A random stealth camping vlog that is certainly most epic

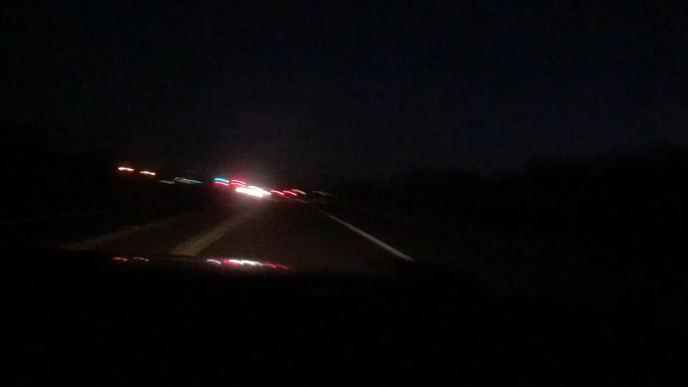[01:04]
Heck yeah. A little night driving shot. We've got the port-a-potty up there. What do you say?